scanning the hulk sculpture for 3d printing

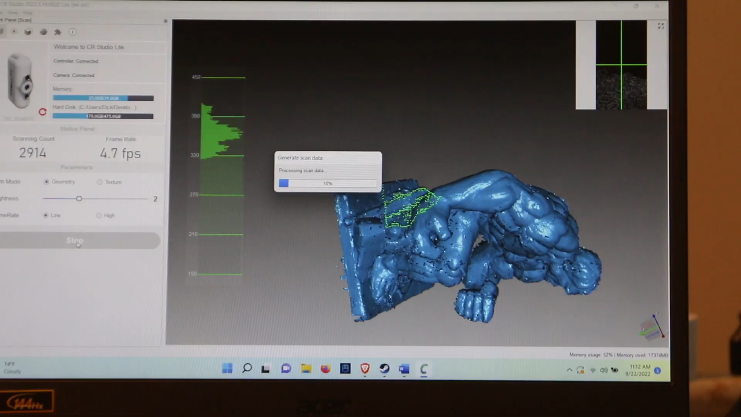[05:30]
So as you can see you got the sculpture here. And now you hit end.
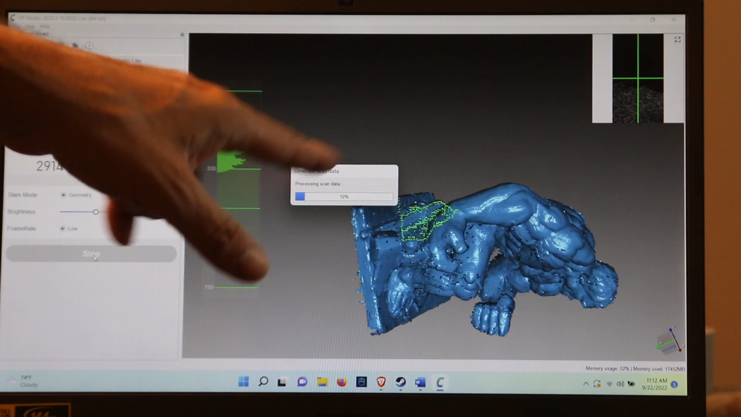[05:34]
And it's processing scan data. It takes a while. If I was using my old computer. This would take literally an hour. And sometimes it would crash. This computer is a whole lot faster. And it requires a lot of processing power. So right now it's going to take some time. Run through this. And then there's another step that I'll show you.
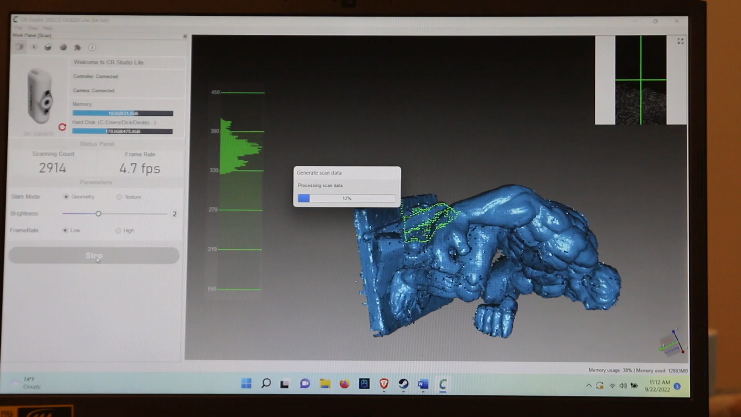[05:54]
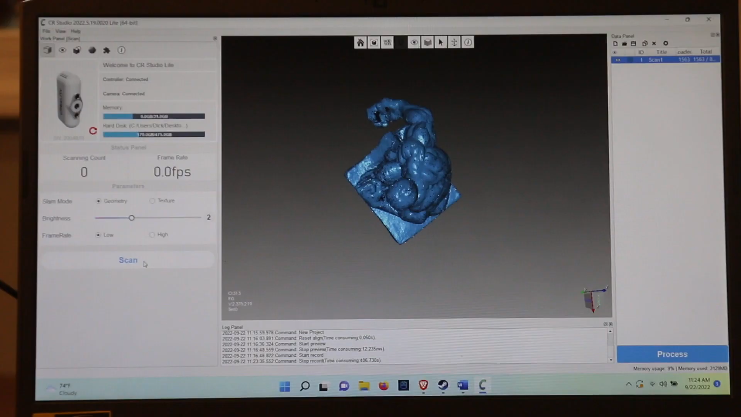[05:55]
Time to look at our model really quick. To see if this is a good enough.
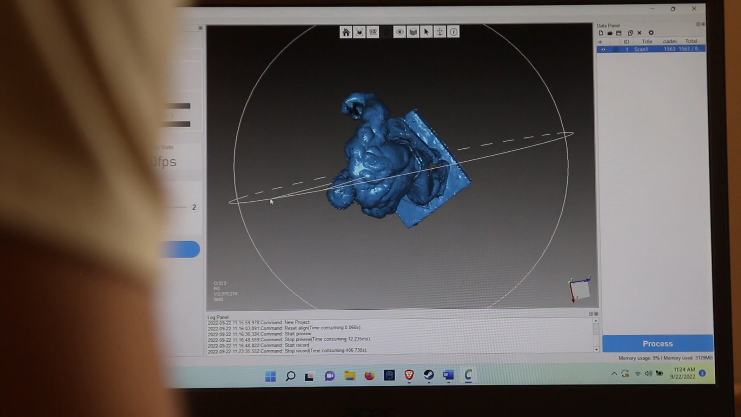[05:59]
It's missing a little bit of the detail inside the hand.
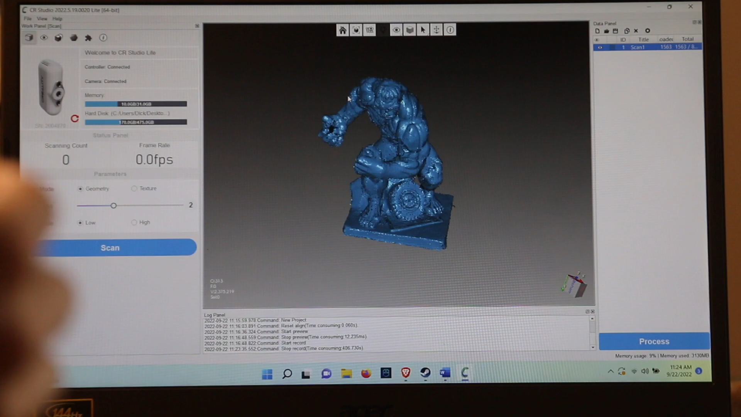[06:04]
But I think that's going to be fine. Because it'll be able to cover that up. But the major parts.
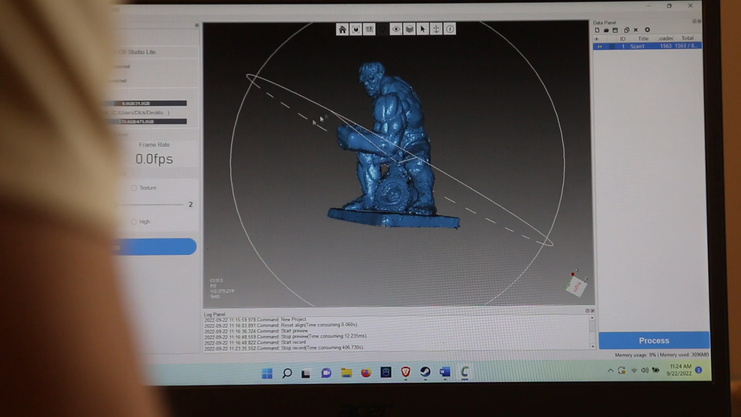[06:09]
Let's see. Look around. Missing a little bit of the back of the cab.
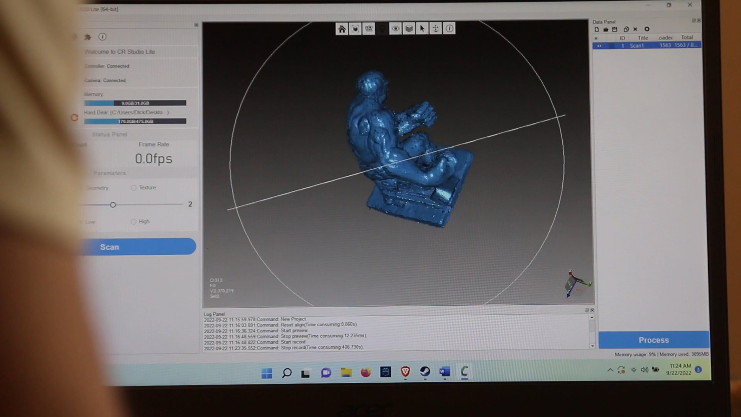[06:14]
But I think that's good. I'm going to go ahead and process.
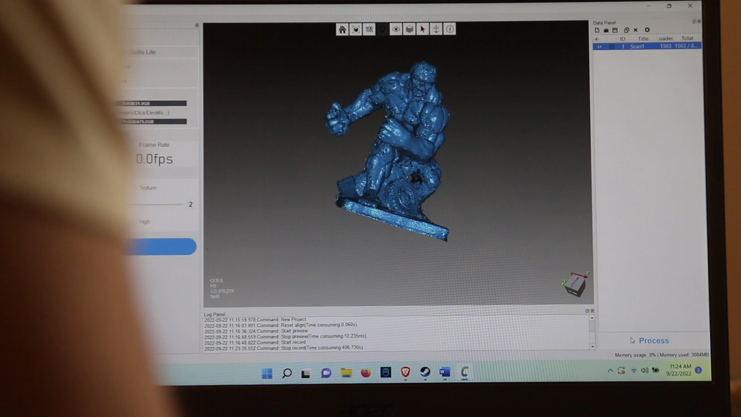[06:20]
And then it's going to give me a thing to simplify the faces. And now it's going to take a little bit of time.
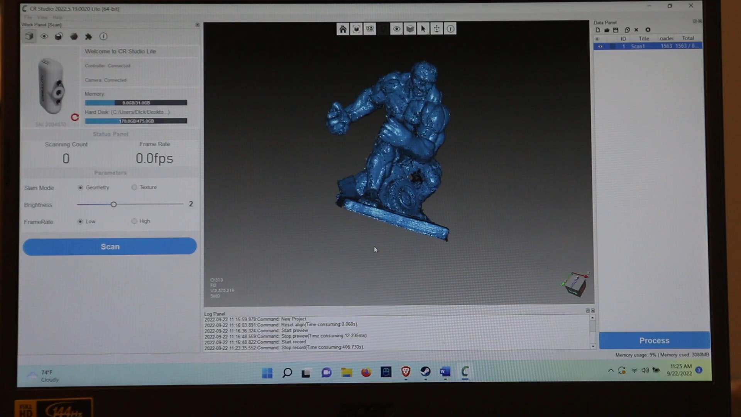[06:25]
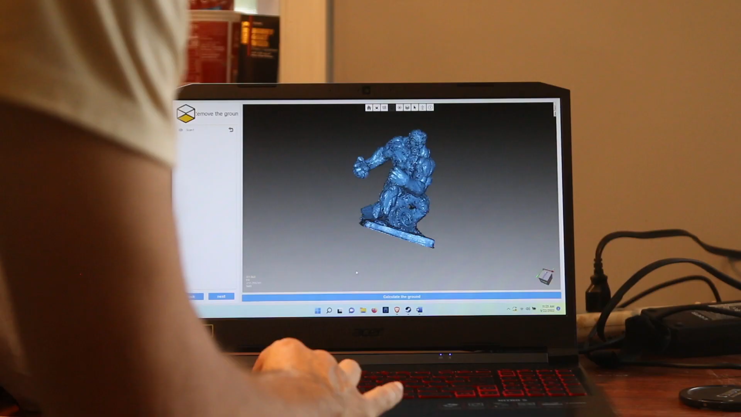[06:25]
So now with this screen. Kind of move it around.
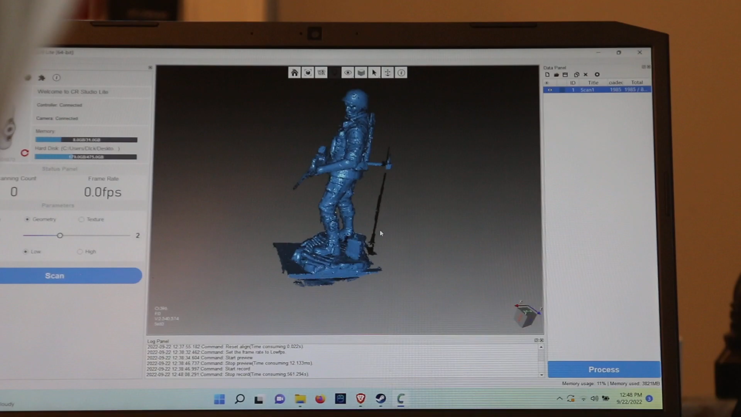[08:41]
It did not save the third leg. It's missing a little bit of the gun.
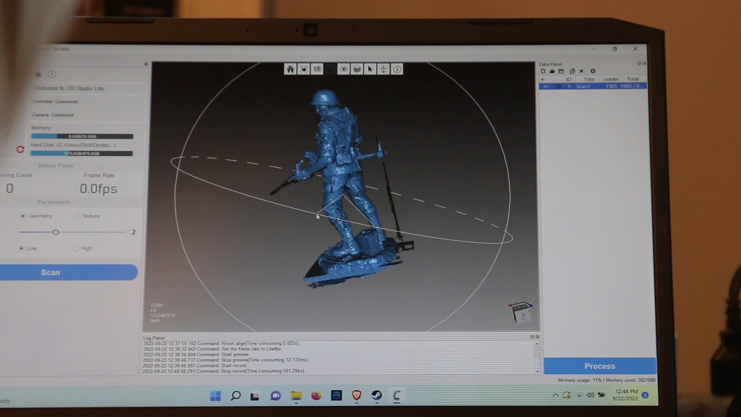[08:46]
But I think that's a pretty decent scan. So what I'm going to do now is process. Processing. It's going to work the object and fill in the gaps.
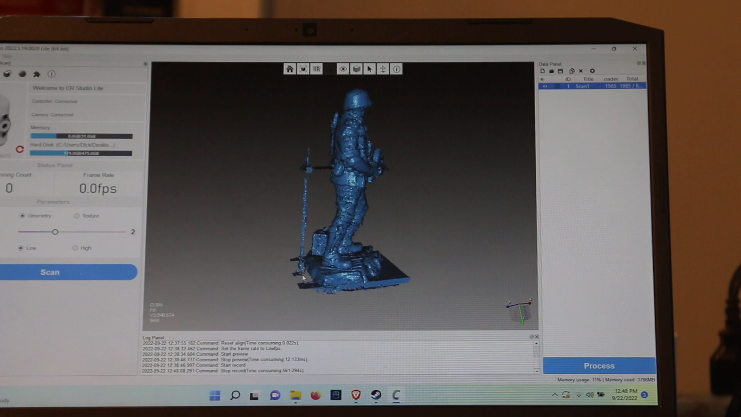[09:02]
And you know. Like I don't understand a lot of the stuff about the software.
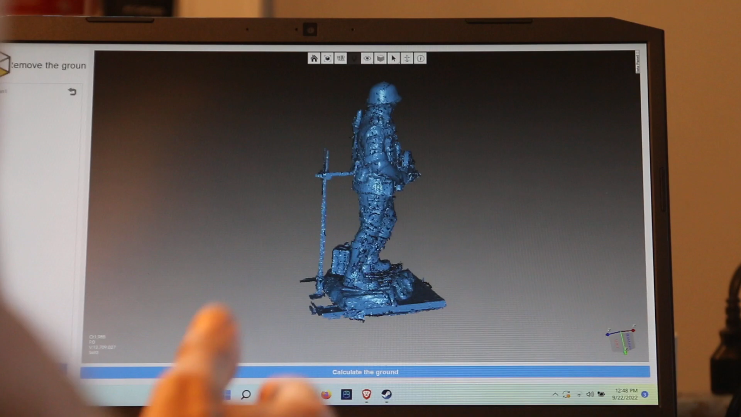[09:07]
But this was not that high of poly.
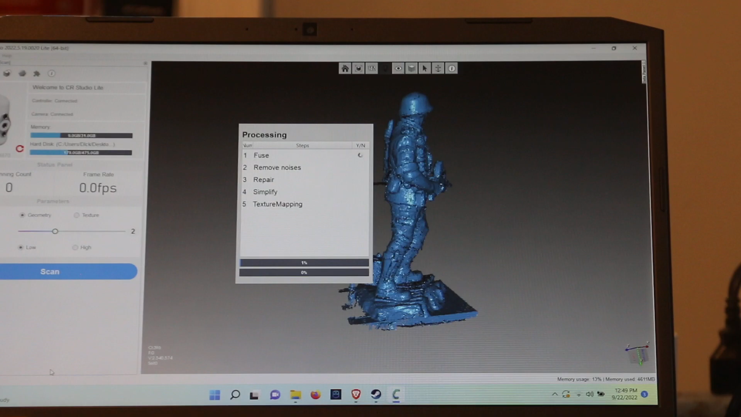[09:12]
Which is interesting. Because I thought this would be a more complex sculpture than the Hulk. The Hulk ended up being a much more complex one. Alright. So this one is done.